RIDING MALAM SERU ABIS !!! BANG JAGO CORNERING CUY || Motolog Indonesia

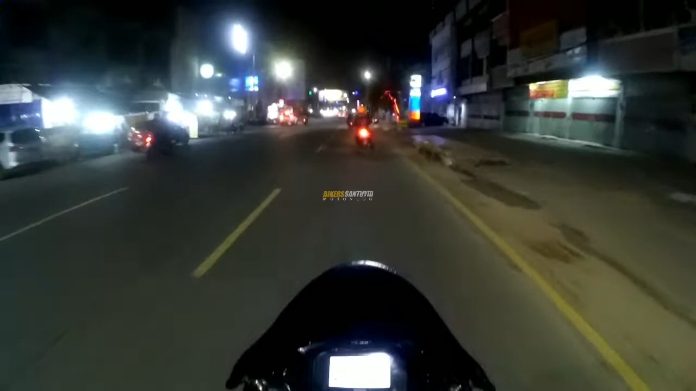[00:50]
Kembali lagi bersama gua Biker Santuy, Santuy ID tentunya. Rame cuy. Kita reading-reading malam. Melewati jalanan kota Bandar Lampung yang sangat ramai, yang sangat indah. Tutup baik kaca nih.
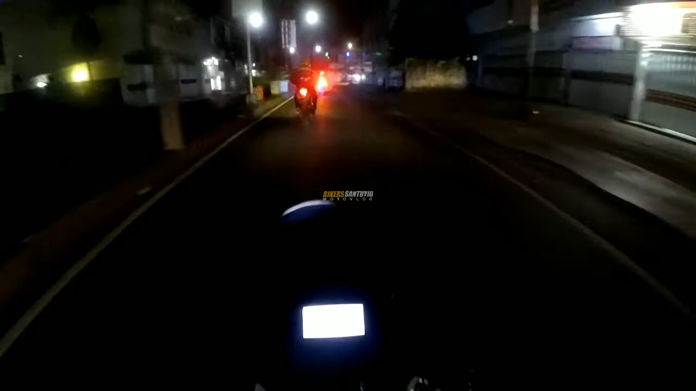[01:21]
Aduh, anjir. Inilah GCN Lampung cuy, yang setiap malam minggu pasti gabut dan reading-reading malam.
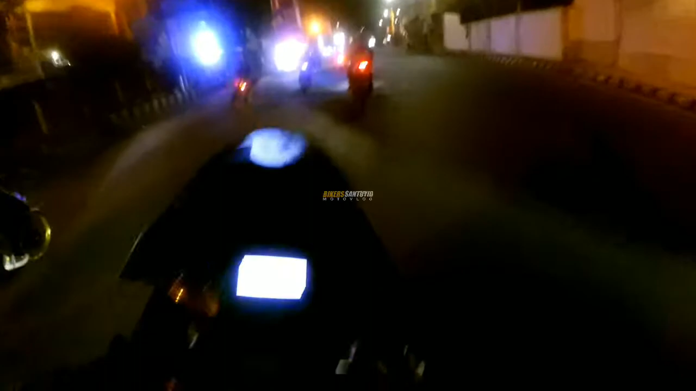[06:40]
Anjir, gue lewat sebelah kiri anjir. Goodbye, dadah, dadah.
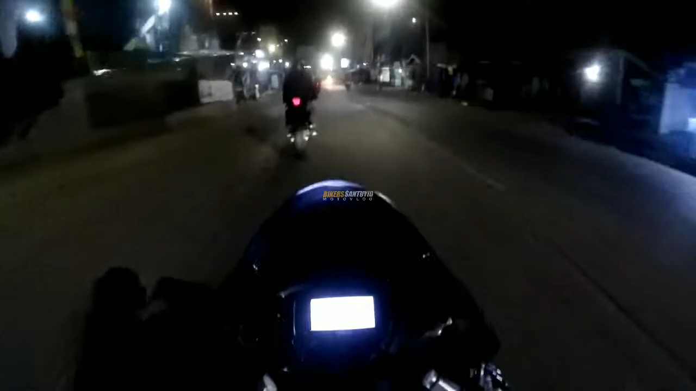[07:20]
Kita udah di Antasari cuy. Antasari Raceway cuy. Gila anjay. Wah anjay. Oh kan anjir cuy. Gak lihat gua. Tuh gak dalam.